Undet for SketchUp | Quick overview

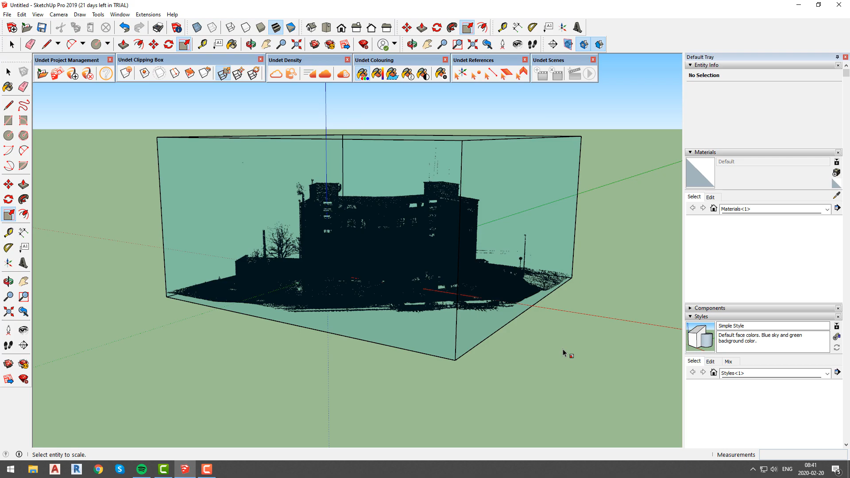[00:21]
Once project is loaded we will quickly change point cloud coloring since this project does not have RGB coloring.
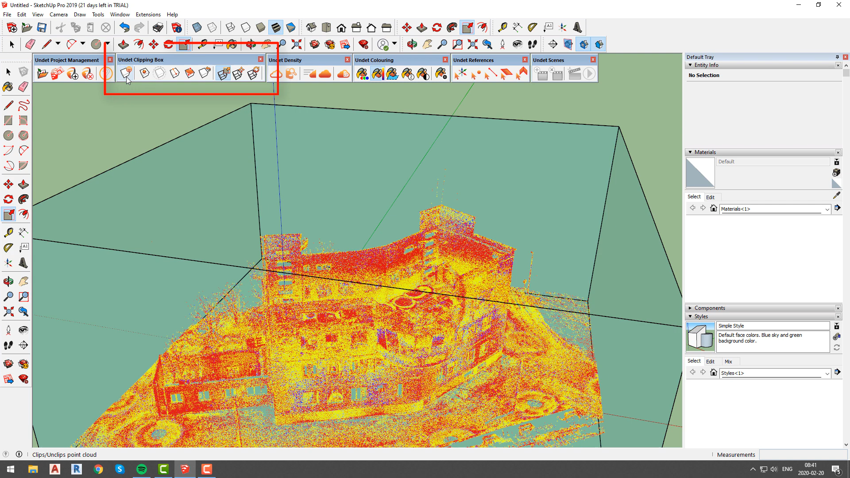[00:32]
In Undeat clipping box toolbar you will be able to adjust size and position of already existing clipping box,
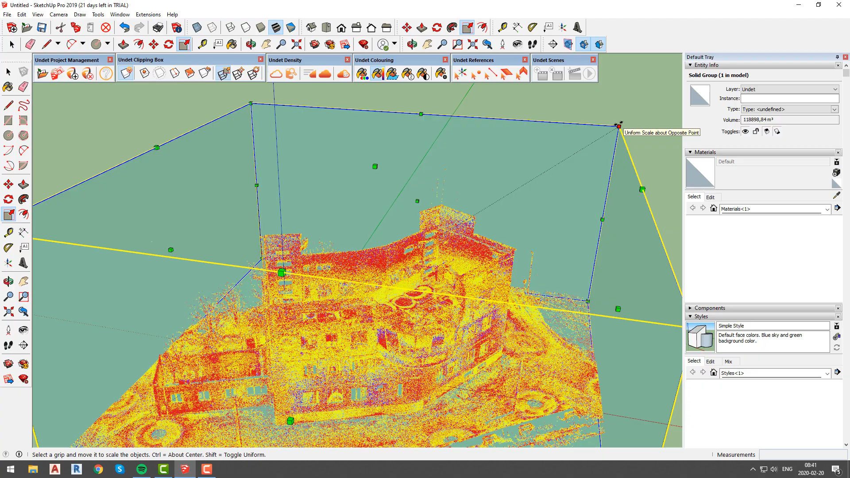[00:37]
or create new one which can be done in parallel projection view.
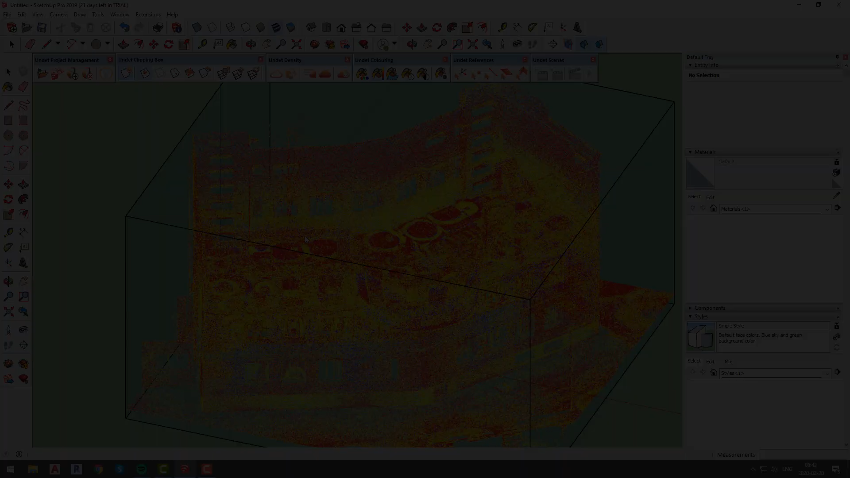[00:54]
In Undeat density tab you will be able to show or hide point cloud. Also to isolate specific scan position group or file like we are doing right now.
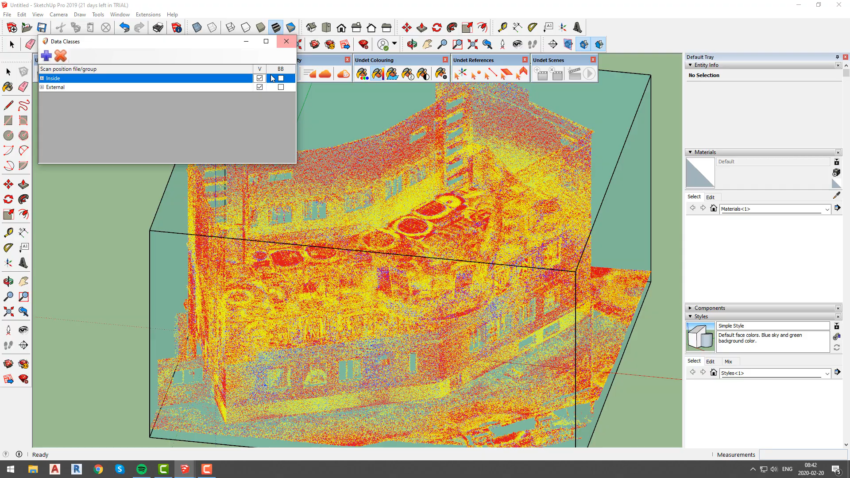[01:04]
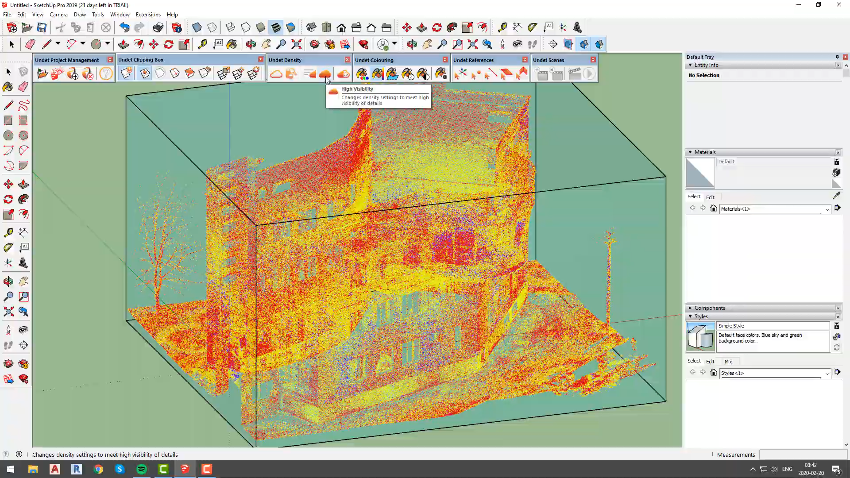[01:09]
You can also change density settings for high performance or high visibility.
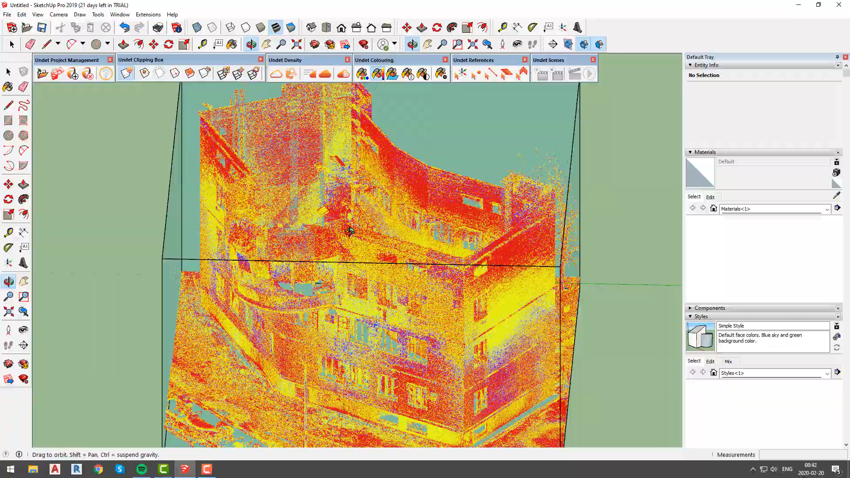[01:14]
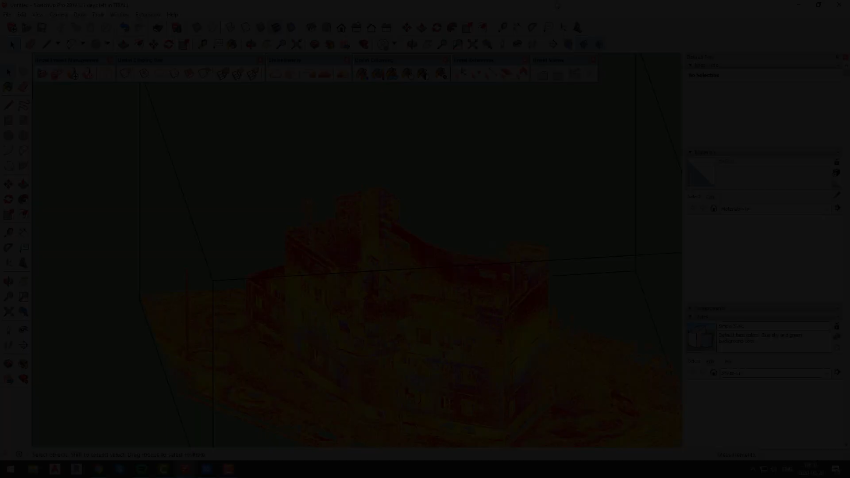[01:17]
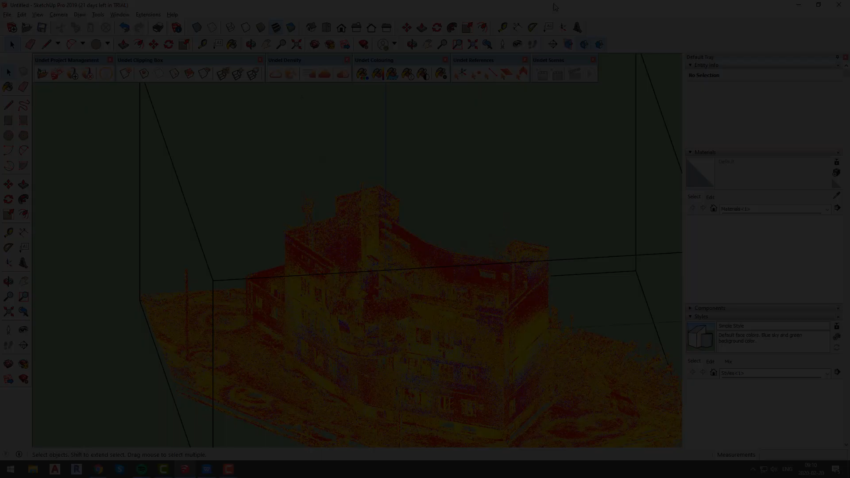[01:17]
In Undeat coloring toolbar you will be able to change coloring settings from RGB to coloring by intensity, by Z or by plane. As we mentioned before this project does not have RGB coloring,
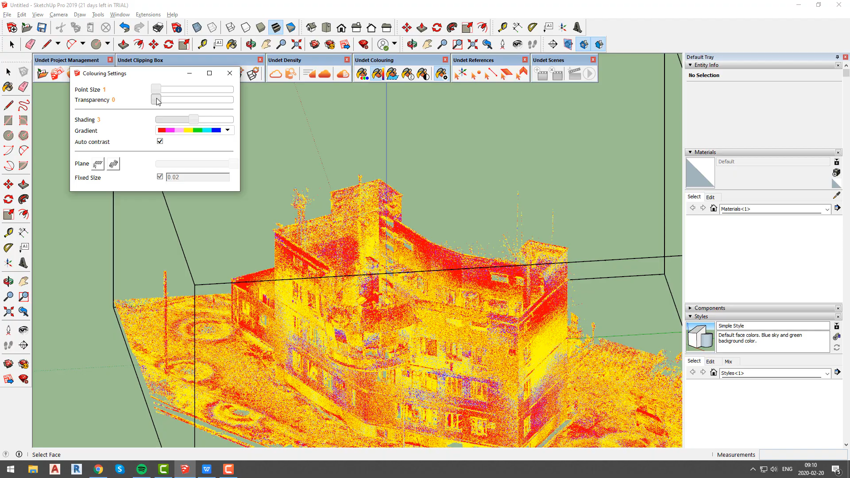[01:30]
but you can always change coloring settings by opening coloring settings window and adjusting parameters such as point size, transparency, shading or color gradient.